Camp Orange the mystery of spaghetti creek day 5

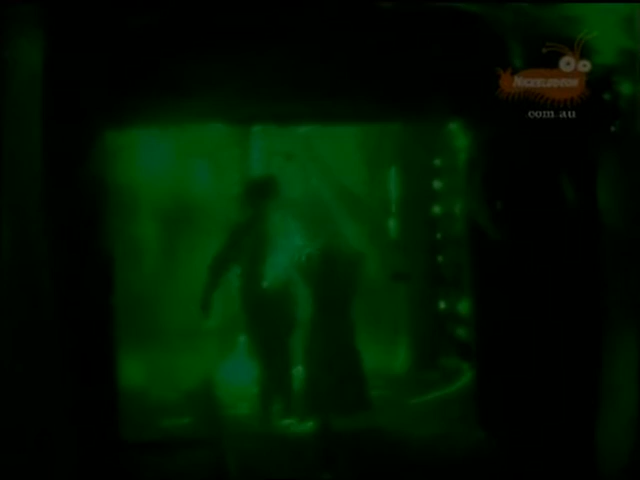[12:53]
Eva is going in so she can cope in the dark well and hope they'll be able to give her some good directions. Okay, you're nearly there, stop. Now, collect a hat, it's up on the left. Have you got it? Have you got it?
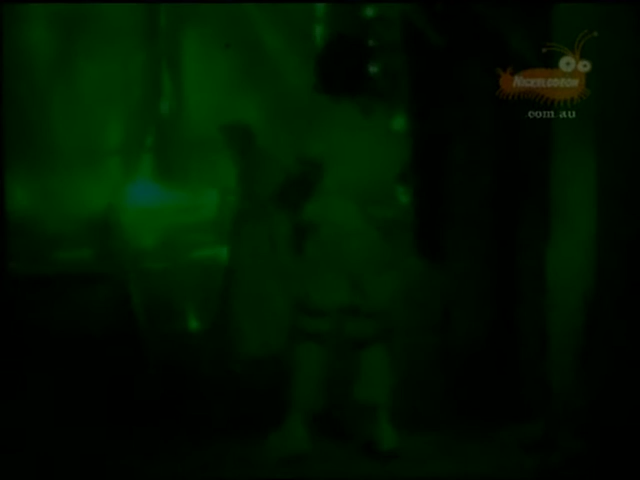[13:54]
It's back here. I've got the hat. Oh, OK, now you need the bundle of candles. It's probably... Get the names. Keep going. OK.
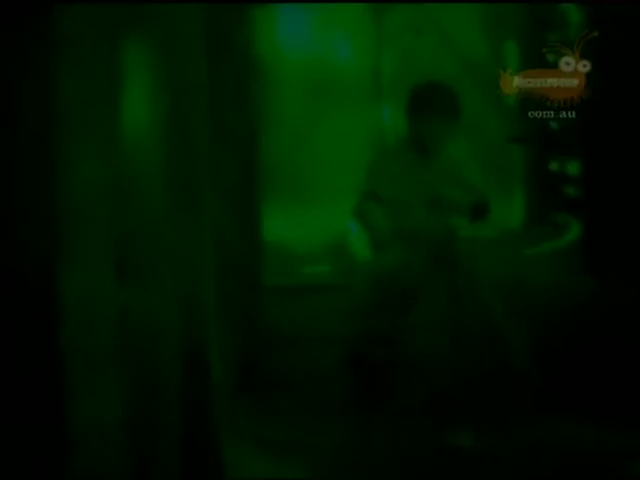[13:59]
You need a coffee tin, which should be around here. OK. Low on the right.